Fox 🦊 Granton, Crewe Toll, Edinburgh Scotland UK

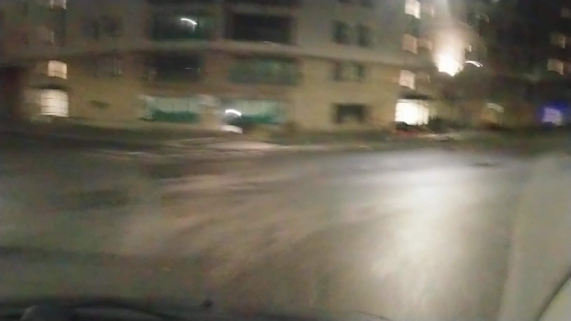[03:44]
court action against that type of dishonesty. I mean, even the NHS does it, zero emissions van. Well, that's funny, I've just came right into Granton, right? And I've seen three foxes. Just in Granton, I've seen three.